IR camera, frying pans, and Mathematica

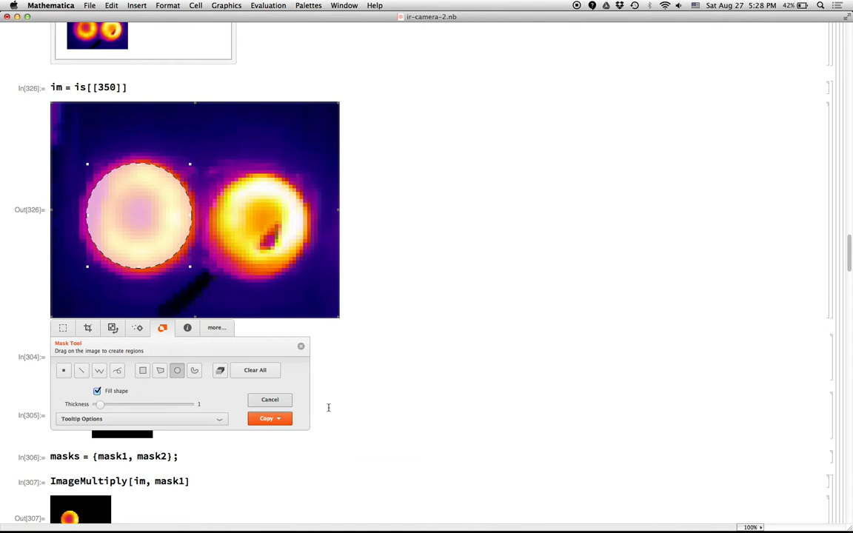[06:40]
And so then if I just paste, if I say M equals paste, then I will have this picture here that is all black pixels and these white pixels. And I can use this with like image multiply.
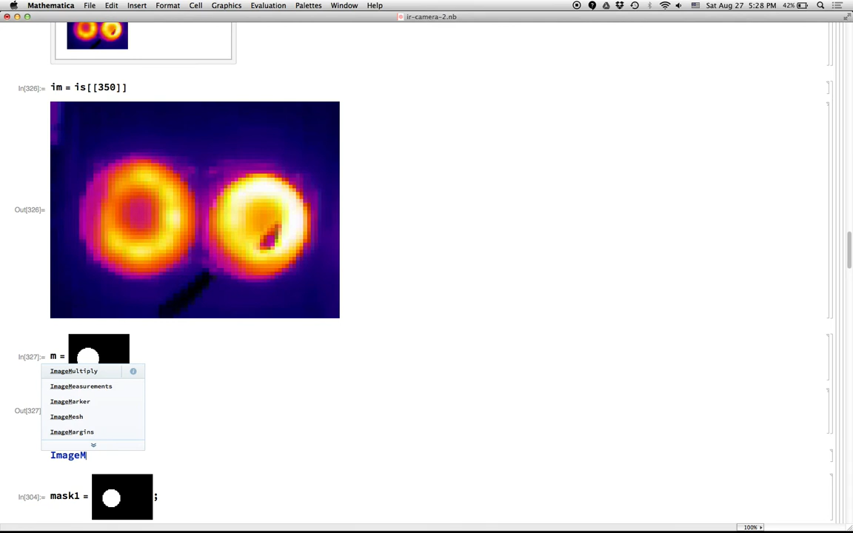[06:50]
I can multiply the image of interest by the mask and I will just get the left burner here. And I can then say image crop of that and it'll crop it for me there.
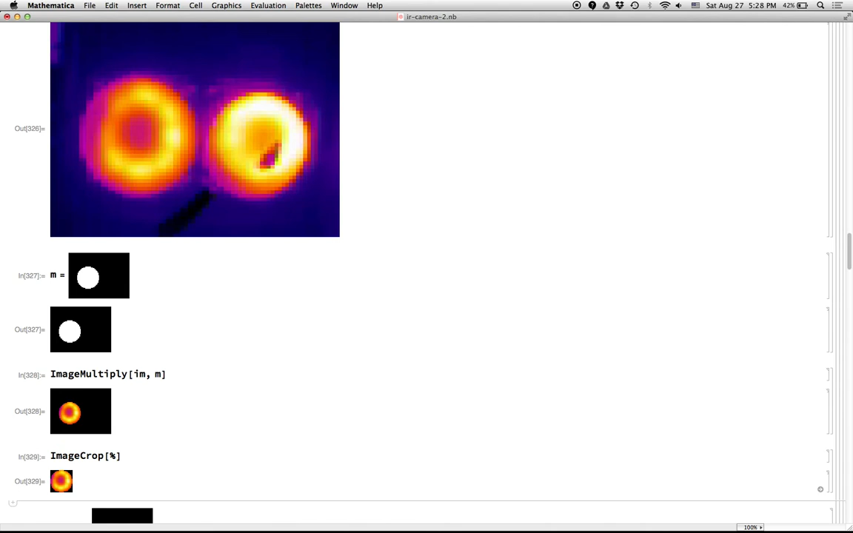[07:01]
So okay, so I've already done that with this mask here, mask one and mask two for the left burner and the right burner. Here's the list of the two masks.